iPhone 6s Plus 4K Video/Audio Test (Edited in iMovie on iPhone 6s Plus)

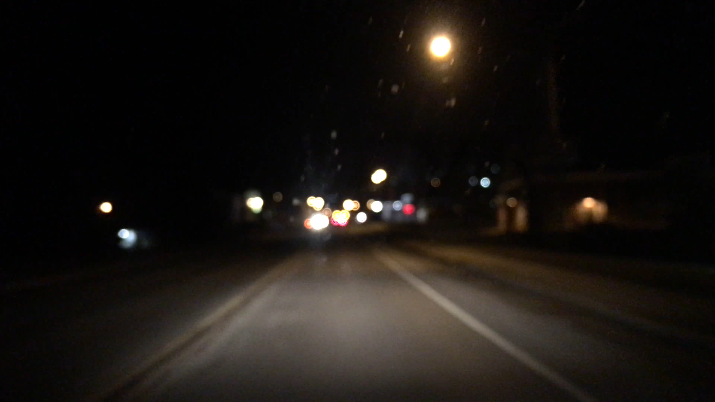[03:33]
Again, it's got a small sensor, so this is what you get.
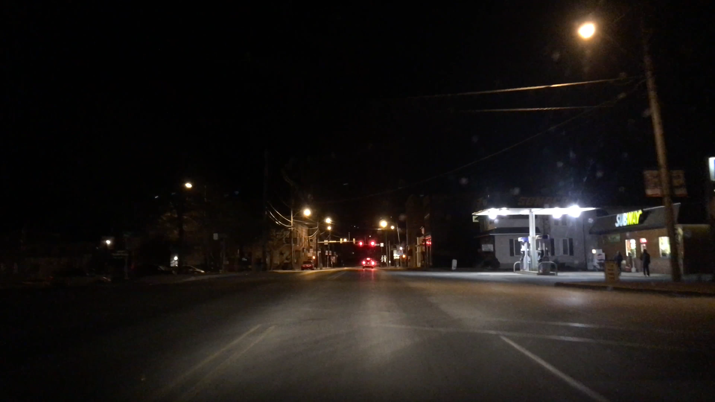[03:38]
You can see for yourself how the 4K looks at night.